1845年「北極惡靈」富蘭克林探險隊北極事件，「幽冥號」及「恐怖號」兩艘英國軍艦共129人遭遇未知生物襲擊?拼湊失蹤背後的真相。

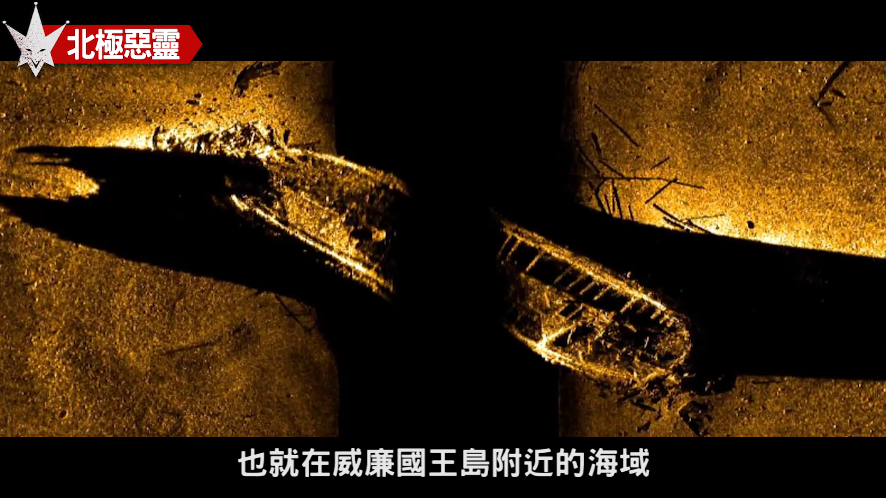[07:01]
2014年跟2016年分别发现两艘船的残骸，也就在威廉国王岛附近海域。1847年夏天来了，冰层虽然融化了一些，但还是无法让船只摆脱浮冰的包围。